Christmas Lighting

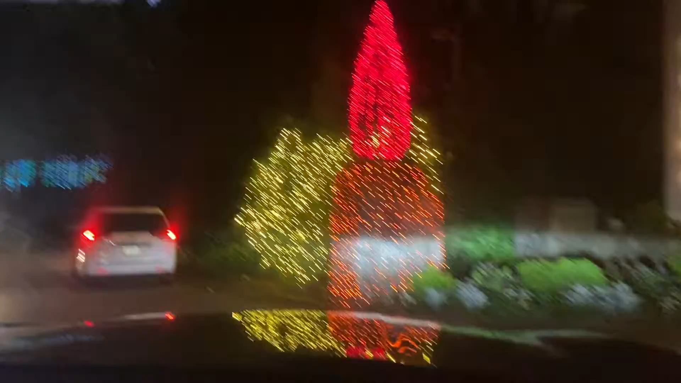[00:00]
In a quarter mile, the destination is on your right, the Atlanta Paternical Garden. We've seen the Piedmont Park lighting. There's a birthday party.
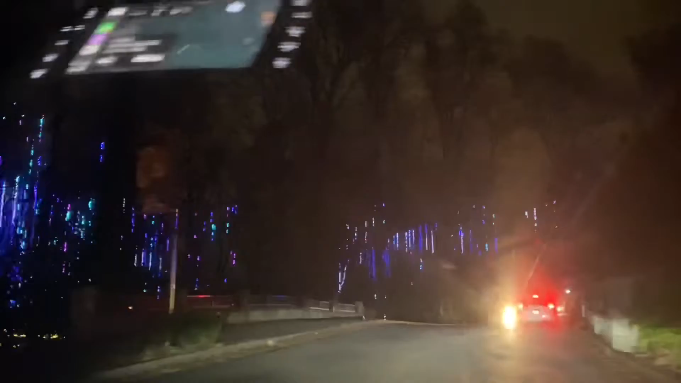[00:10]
It's a beautiful lighting. After party. Oh my God. This is what we're doing.